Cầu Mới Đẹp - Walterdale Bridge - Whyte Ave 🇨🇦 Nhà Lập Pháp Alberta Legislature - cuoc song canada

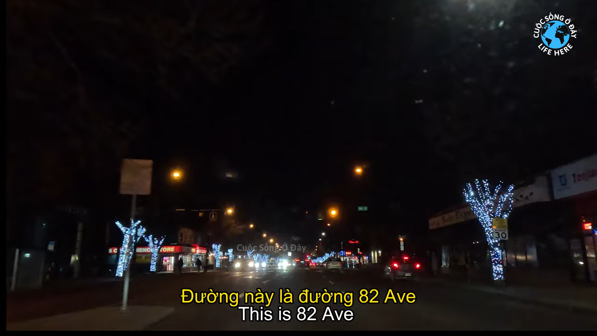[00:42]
kiểu là quậy ạ à, cứ
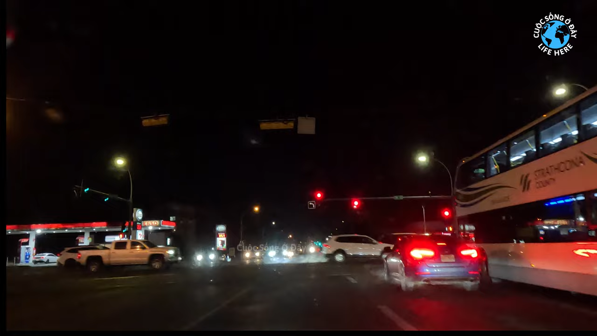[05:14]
Quay Avenue là từ đầu nữa đó, cái đầu mà mình bắt đầu quay ra đến đây là 99 Street.
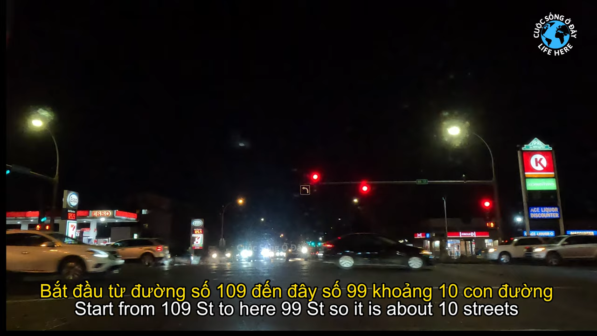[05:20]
Đầu kia là 109 Street, và xuống đây là 99 Street, nó có như 10 lóc đường. Hẳn là cỡ 10 lóc đường là hết, là xuống đây là không có điện đài, không có quảng xã gì hết đó. Dừng ở dưới đi thôi.
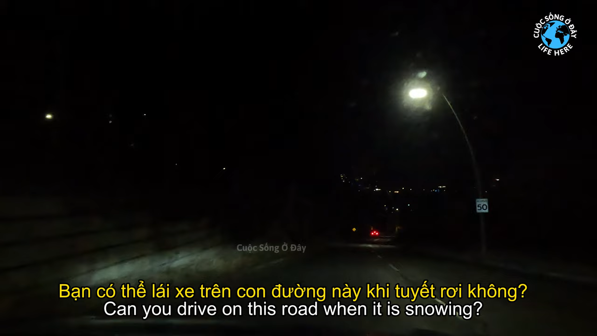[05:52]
xuống đấy là phải chạy chậm lại. Đấy bây giờ là nó cho chạy 50 cây số không giờ. Rồi để cái bảng này trống dưới không độ là trống.
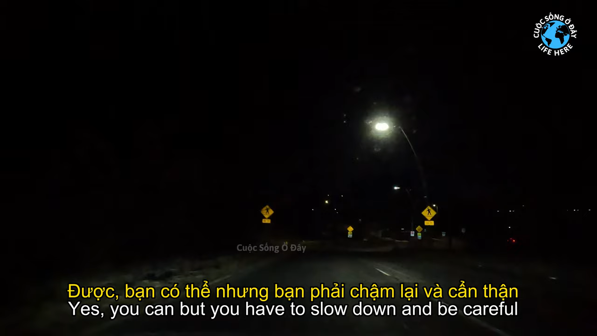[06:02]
Thì xuống đấy là mình giảm tốc độ xuống là nếu mà chạy tuyết mà trống á là ở đấy là chạy chưa tới 30.
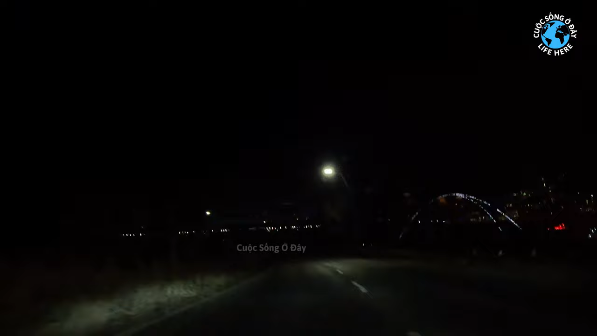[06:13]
Phải an toàn là còn chạy mà trên 30 là xuống đấy là chỉ bị cống đến cái mà đạp thẳng vô là bị xe liền. Trên đó là cái cầu xanh, trên đó là gọi là cái cầu cáo. Ở đấy gọi là cái cầu cáo.
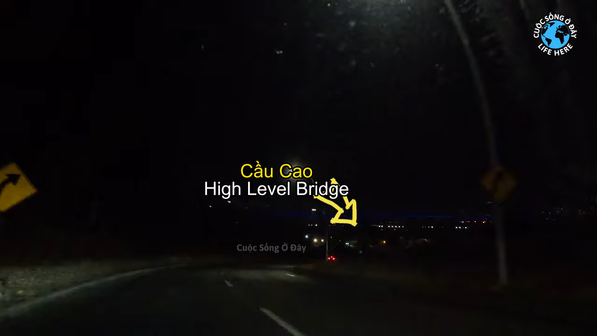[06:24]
Tiếng Anh gọi là high level. High level là cáo, bridge là cầu, là high level bridge. Còn cái cầu này là mới xây này.
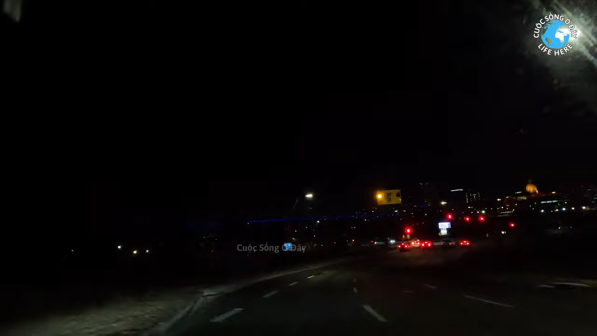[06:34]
Mới xây cách đây chắc cửa 2 năm thì cầu này. Cầu Trần Tiền bà con ơi. Cầu này không phải cầu Trần Tiền, cầu Trần Tiền là bên kia có cái, ở đấy có một cái cầu giống như cái cầu Trần Tiền rồi, hình như cũng là hình như bá vài
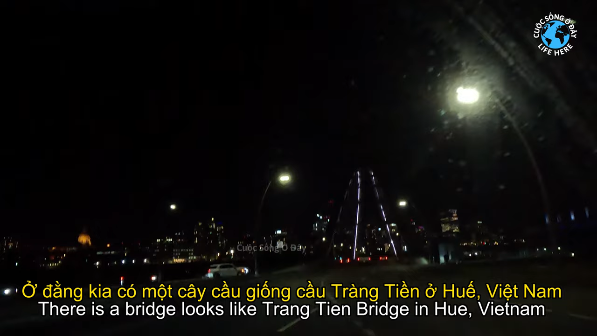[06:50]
6 nhịp thì cầu này mới xây này.
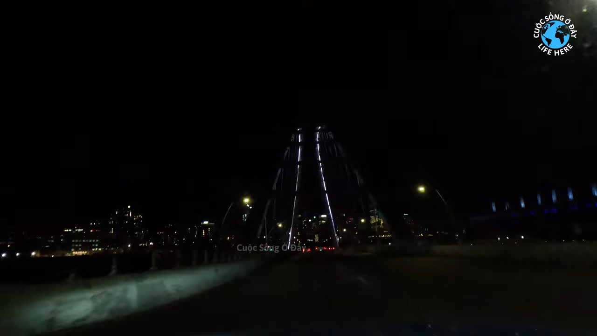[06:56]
Cái nhà bên kia thì cái nhà máy điện là giống như cái chiếc tàu Titanic nữa.
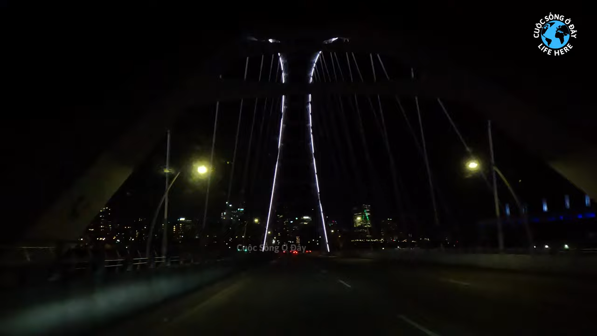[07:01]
Còn cái này là cái lâu đi là mới xây. À quên lộn, cái lâu cái cầu đi là mới xây. Như 2 năm đây thôi, còn nhìn qua bên kia là phố. Ai mà đi phi trường ở Mang Tính mà đi du lịch mà tới đây là đa số là phải đi qua cái cầu này. Đi qua cầu này mới chạy mới băng lên phố.